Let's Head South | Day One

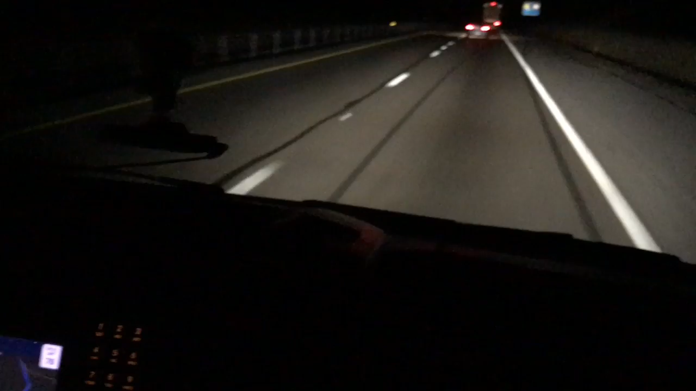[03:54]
And it's a little after 10 now. And we are in Kentucky along US-71 headed towards Louisville. We're starting to think about where we want to spend the night. There are Walmarts ahead. There's a Cracker Barrel ahead. And if we go through Louisville, there's a KOA. We love driving this time of night because we got the road all to ourselves. A lot of people would say, well, why don't you just stop and watch TV?